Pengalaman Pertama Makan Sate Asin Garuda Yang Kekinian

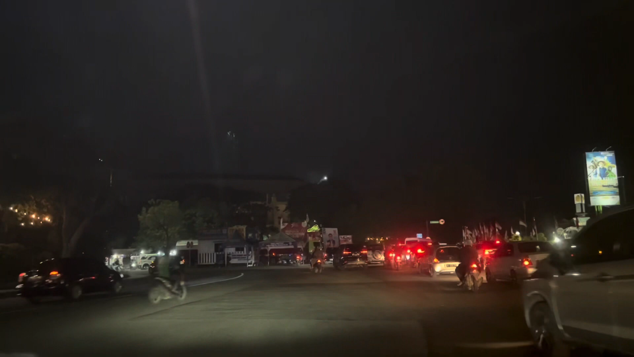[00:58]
Dari bunderan Taman Pinang belok kiri Han, iya. Ke arah Jalan Ponti.
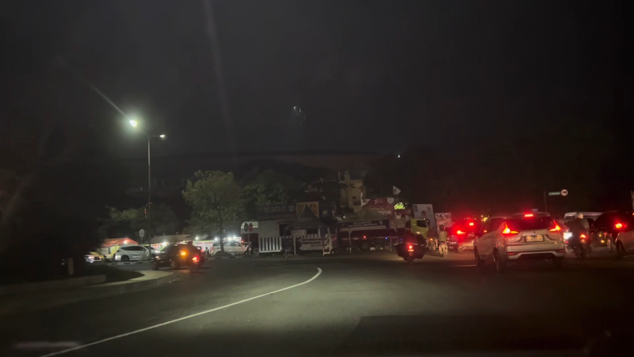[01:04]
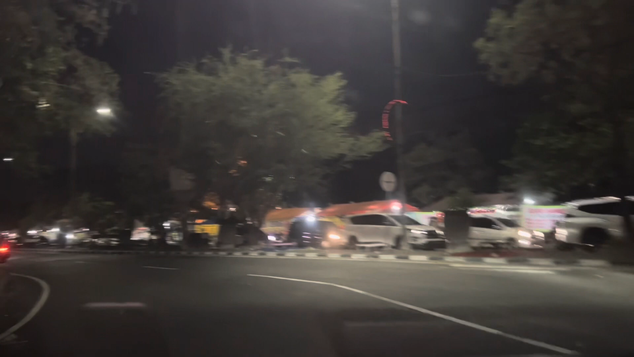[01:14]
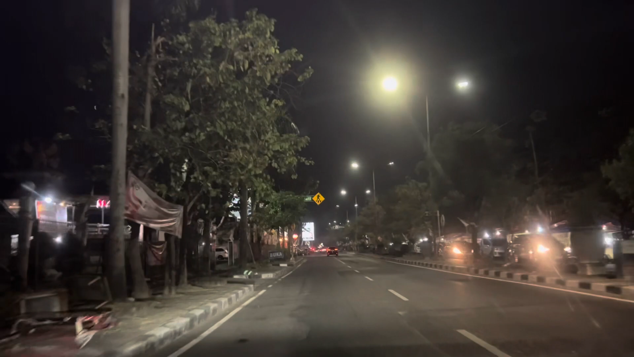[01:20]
Enggak jauh dari belokan sudah sampai Sate Garuda. Sate apa? Sate asin Garuda. Loh, masih depan sana. Mari Wong Solo. Habis Wong Solo. Nah, ini. Masih depan parkirnya Han, ini sepeda motor.